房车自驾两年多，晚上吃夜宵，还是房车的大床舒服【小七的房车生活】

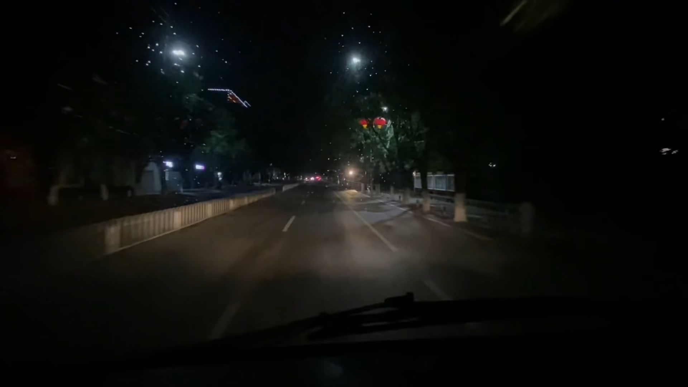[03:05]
现在冒着小雨在陌生的城市开着车寻